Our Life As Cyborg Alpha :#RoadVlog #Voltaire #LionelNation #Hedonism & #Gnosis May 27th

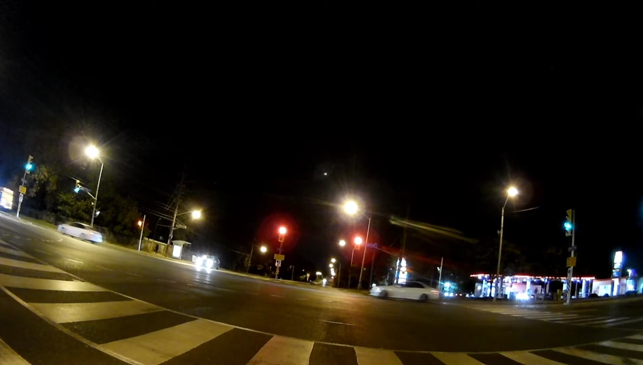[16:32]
About 20 seconds until the lights change, so enough time to get situated in another 8 seconds.
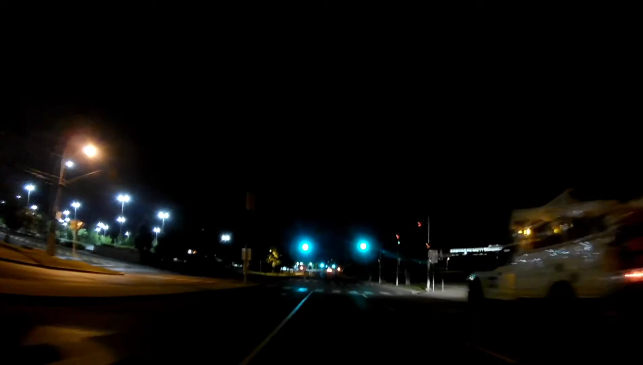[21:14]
as we move ahead, more understanding. I got a whole section of lights up here. Oh, goodness, blacked out.
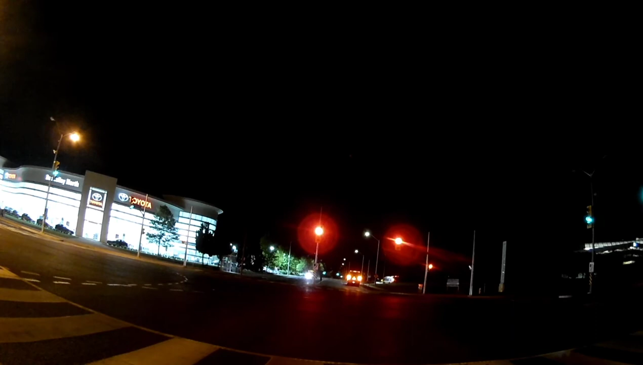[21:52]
And move over to the left lane because there's a bus parked in the right lane. So, we'll wait for that. And then go from there. We're 30 seconds to cross now. 30 seconds. My mirror is working well.